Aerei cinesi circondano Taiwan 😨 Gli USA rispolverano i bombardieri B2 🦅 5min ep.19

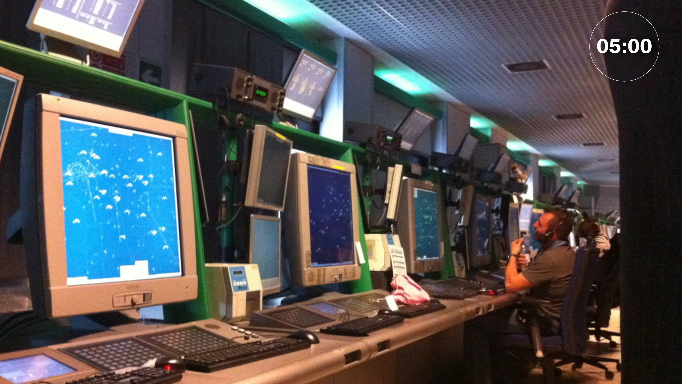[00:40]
sembra che ci sia stato un problema di software nel computer che gestisce il radar, radar di terra che serve a monitorare gli aerei di praticamente tutto il nord Italia. Milano-Radar essenzialmente.